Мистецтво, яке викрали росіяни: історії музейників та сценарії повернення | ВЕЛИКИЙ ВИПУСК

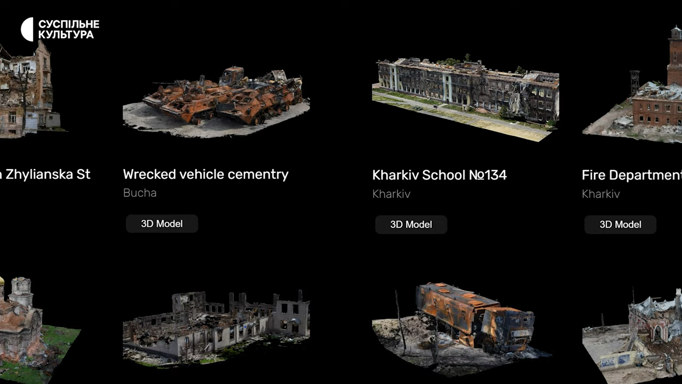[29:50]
Разом із французьким волонтером вони їздять різними містами України і знімають зруйновані своруди.
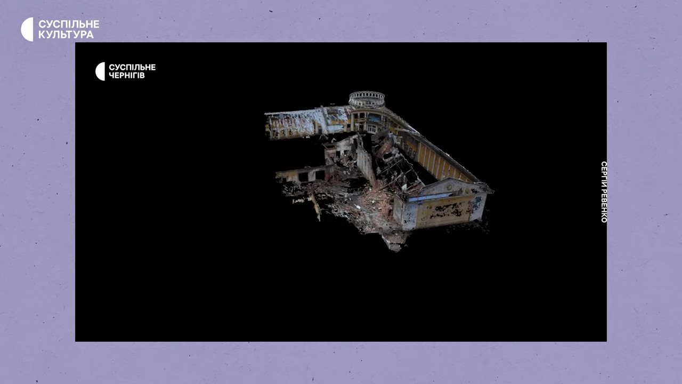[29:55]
Зокрема, готові 3D-моделі обласної бібліотеки для юнацтва та обласного молодіжного центру – модель Вознесінської церкви.